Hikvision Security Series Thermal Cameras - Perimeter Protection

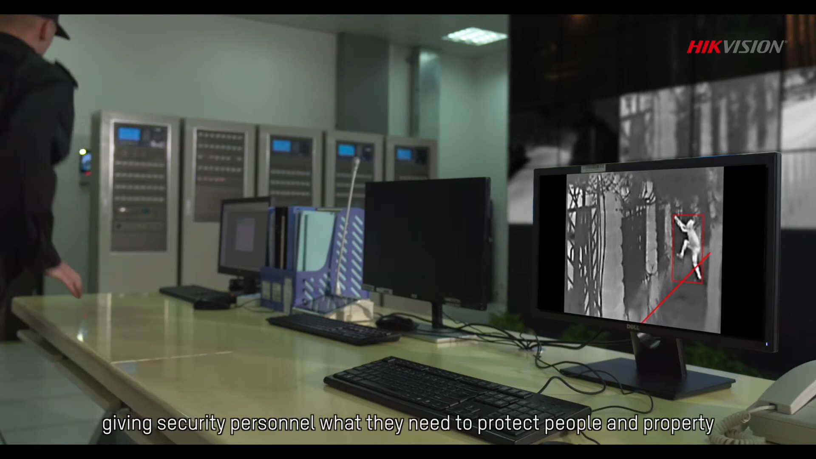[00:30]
and the process is hardly affected by lighting and weather conditions.
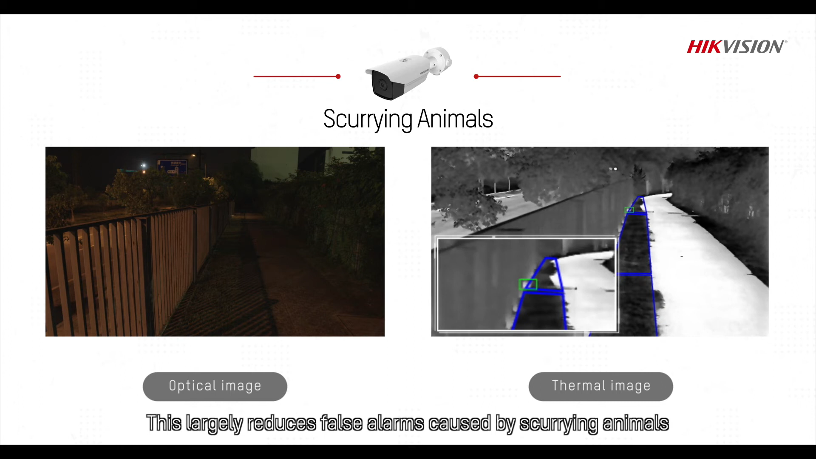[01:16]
moving leaves or other irrelevant objects, making alarms more accurate.